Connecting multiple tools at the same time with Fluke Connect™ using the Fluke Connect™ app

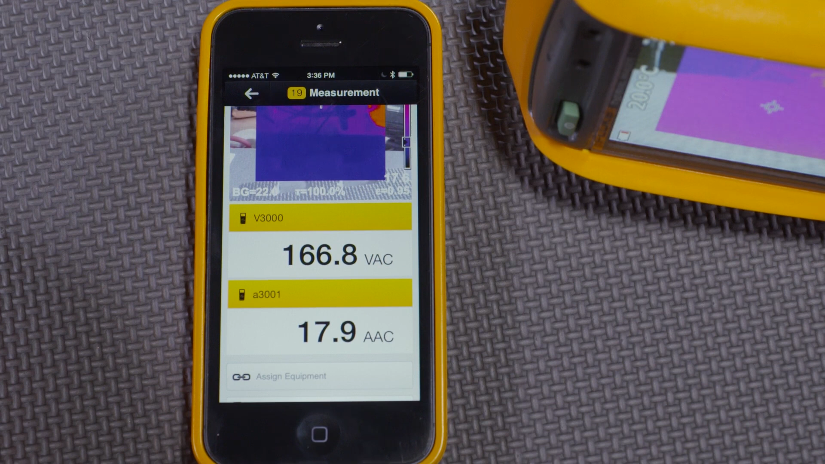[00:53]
This is very useful for technicians who want to show cause and effect or correlation between two measurement types.